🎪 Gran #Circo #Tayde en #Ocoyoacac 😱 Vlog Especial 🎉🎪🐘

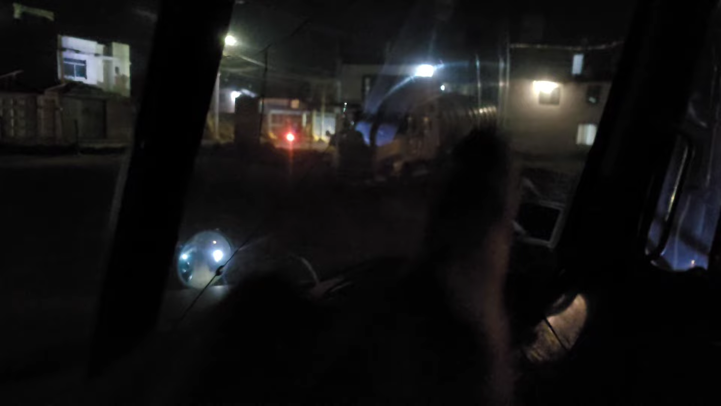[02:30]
Ese camión no debería ir ahí, me está estorbando. Señores, buenos días.